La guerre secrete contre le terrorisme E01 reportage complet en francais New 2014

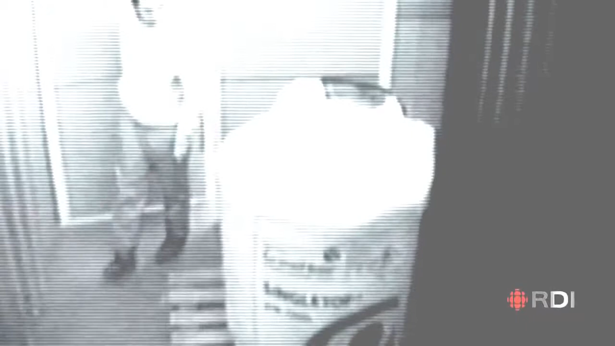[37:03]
Quatre jours seulement avant l'attentat de Madrid, le renseignement britannique a filmé secrètement un suspect en train d'examiner le fertilisant stocké dans une remise pour fabriquer une bombe énorme.